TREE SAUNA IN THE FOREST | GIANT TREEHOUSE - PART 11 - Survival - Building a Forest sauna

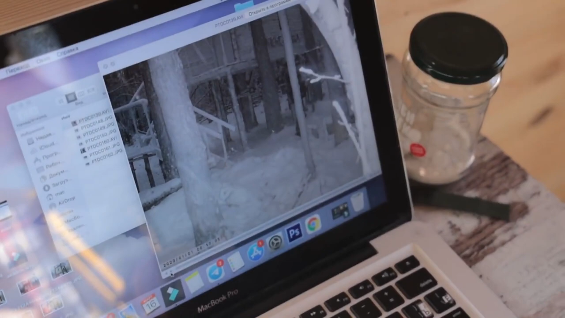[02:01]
So here you are living. Yes, it's me. Yeah, you're dancing. Now look, the photographs. Do you see this dark spot? Yeah, I see. Now watch this dark spot move here.
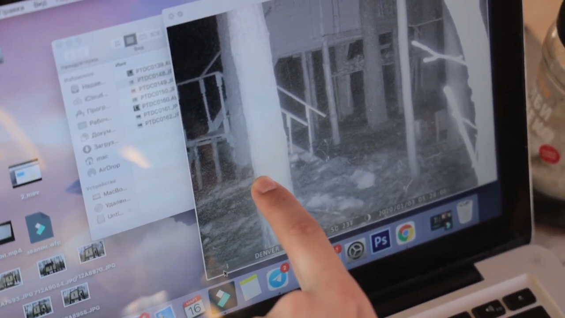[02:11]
Yes. Now here it is. Wow. And now it will be the coolest thing. Show me.
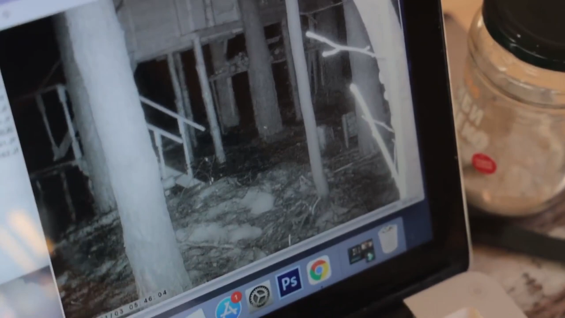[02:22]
Here's the video, look. What is it? Where is it going? It got into the feeder. This is a martin probably. Maybe it's a small fox? No, definitely not a fox.
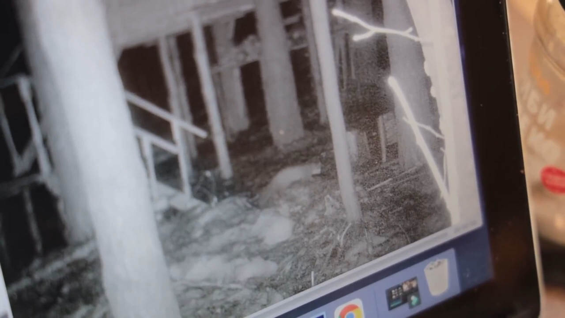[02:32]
Show me how it climbs. Here it is. Play it. Hop, hop. And?
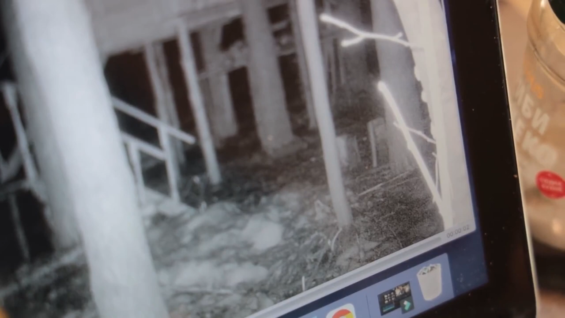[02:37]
And it jumped into the feeder. See it's tail.